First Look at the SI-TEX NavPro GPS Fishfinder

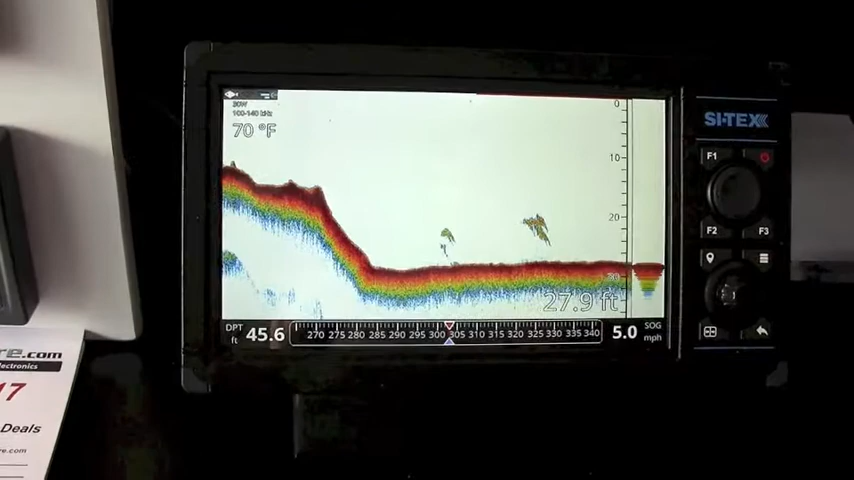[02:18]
On screen: water 70°F, speed 5.0 mph
Here's the chirp sounder running as well. If you'd like you can go to split screen with the chirp.
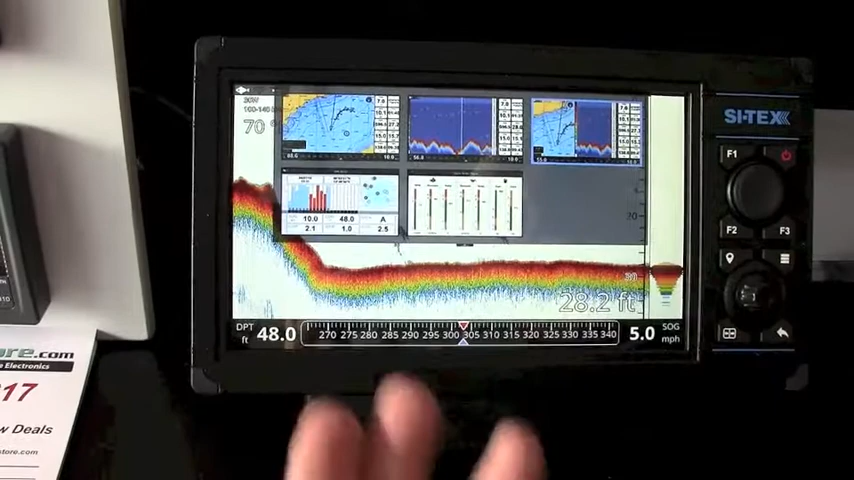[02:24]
On screen: speed 5.0 mph
So you can have the running your chart on one side of the display and your chirp sounder on the other. So here's the boat running to the waypoint here's our chirp sounder running as well. And this is an actual recording from an area in the Mediterranean.
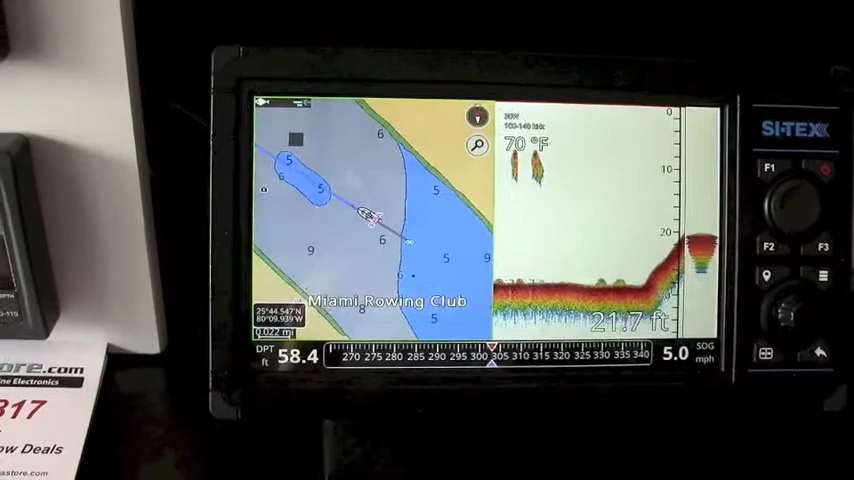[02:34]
On screen: water 70°F, speed 5.0 mph
So you see fish close to the bottom. Schools of fish see how sharp the bottom image is.
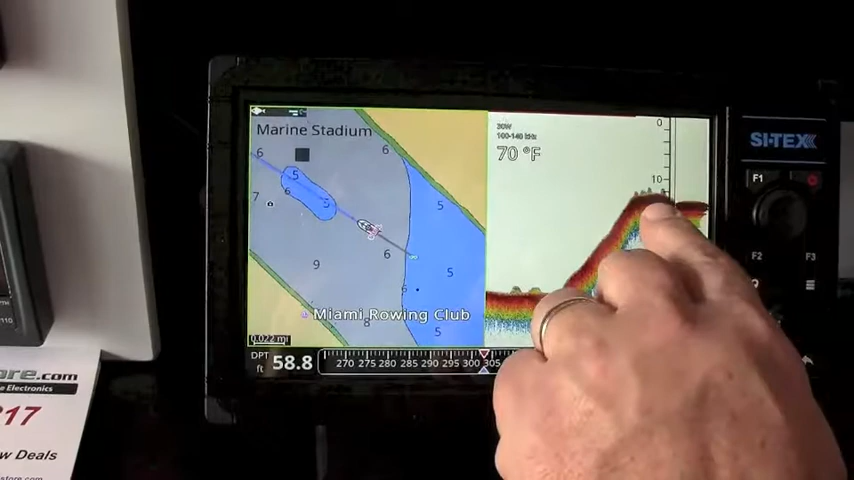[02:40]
On screen: depth 58.8 ft, water 70°F
Here we have some fish just over the top of the bottom here giving us a very sharp image. One of the nice things with this new sounder if you miss something you want to run back just use your finger and you can run the screen back as
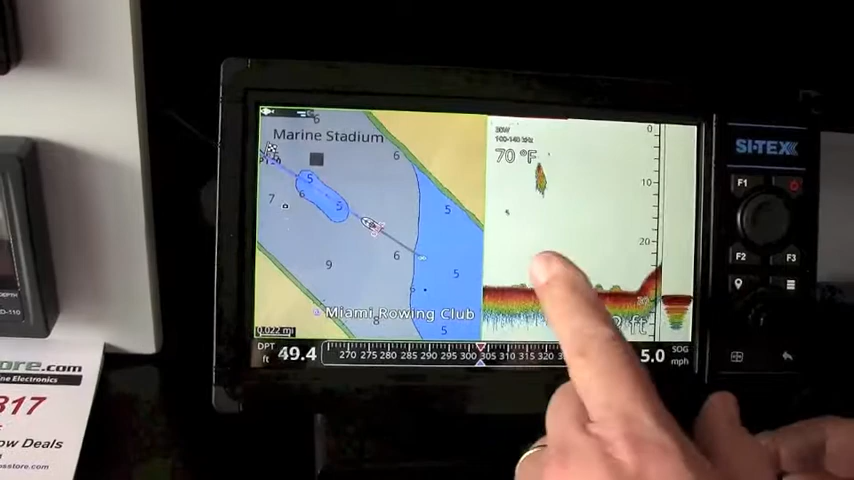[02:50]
On screen: depth 49.4 ft, water 70°F
well which is first time you can do that as well. You can also do position pick off with those spots. So if you want to save us those fishing locations for later you can go back and get those as well.
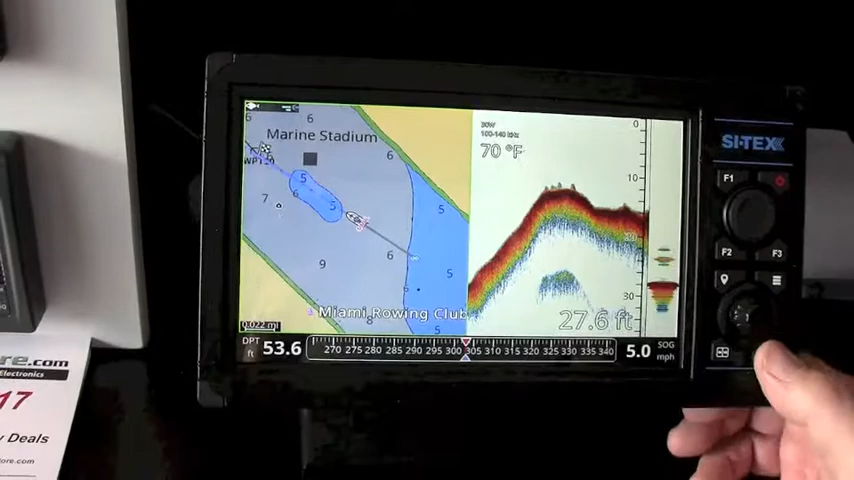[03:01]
On screen: water 70°F, speed 5.0 mph
This is the new Cytex NAVPRO 900F and it's going to have a list price of $1,099 and you'll see this out probably later on this spring.